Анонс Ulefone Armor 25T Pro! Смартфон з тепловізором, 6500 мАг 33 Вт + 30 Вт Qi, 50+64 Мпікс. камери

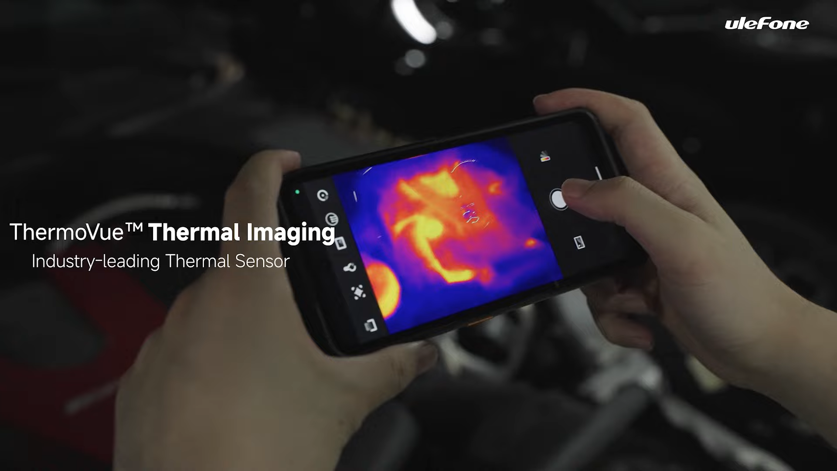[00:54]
який дозволяє з роздільною здатністю 160 на 120 при частоті 25 Гц показувати зображення і показувати зміну
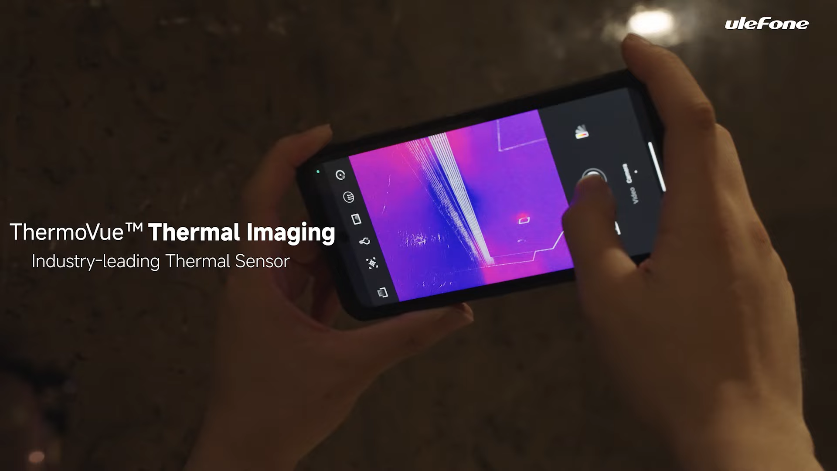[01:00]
температури на цьому зображенні від мінус 23 до 550 градусів по Цельсію.